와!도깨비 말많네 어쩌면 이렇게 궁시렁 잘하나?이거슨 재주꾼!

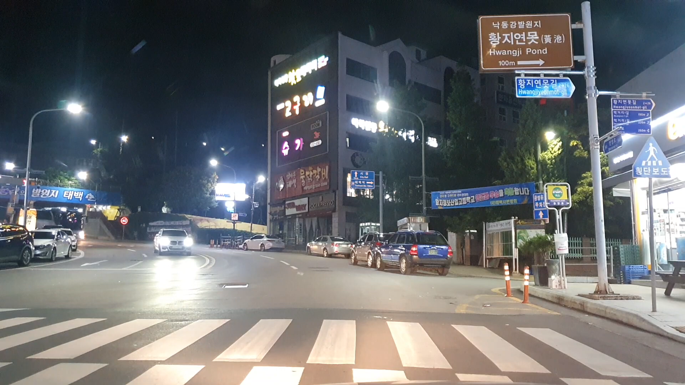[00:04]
태백의 그래도 중심 번화가라고 할 수가 있는 중앙로. 예, 여기가 그 황지원목 근처인데, 여기마저도 인파가 이렇게 안 보이니 참